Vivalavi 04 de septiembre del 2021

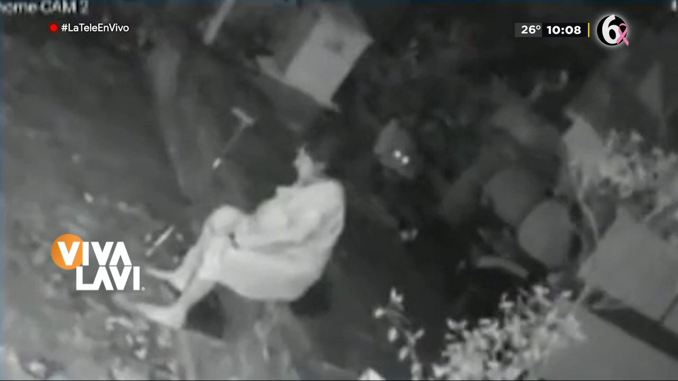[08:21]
Esta mujer en Bombay, en la India, estaba sentada fuera de su casa tomando el fresco cuando el papá tenía que venir atrás. ¿Qué es eso? Es un leopardo. Un leopardo la ataca de esta manera por la espalda, como estaba diciendo. Con el bastón, es una señora de 55 años de edad. Terminó en el hospital con arañazos en la cara, en el cuello y en la espalda.
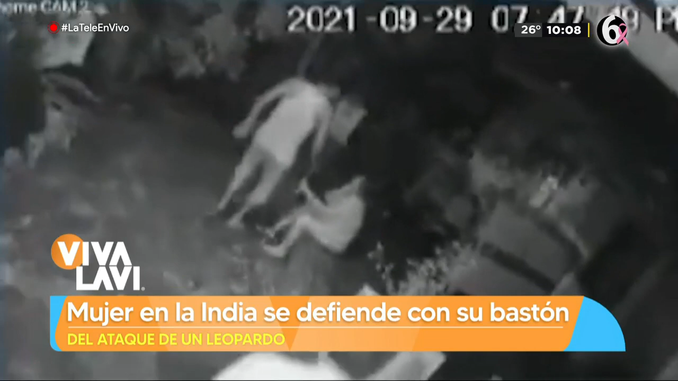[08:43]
Estamos viendo con algunas cámaras de seguridad, porque en Bombay pusieron 10 cámaras de seguridad alrededor de la aldea de las casas para justamente vigilar que no se acercaran los animales. No se sabe por dónde se metió este leopardo. Miedo. Y no se sabe si es un leopardo grande. Sin embargo, pues ahí vive esta gente. Sí, pero si sabes que hay animales salvajes, ¿para qué te sales a tomar el fresco?
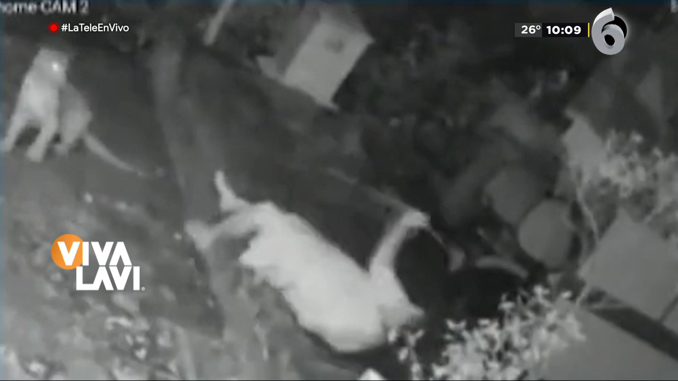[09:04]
Bueno, ellos aprenden a vivir de esta manera y supone que ahora están protegidos con estas cámaras a la redonda. Hombre, sin embargo, pues este leopardo rayo láser, se logró escabullir.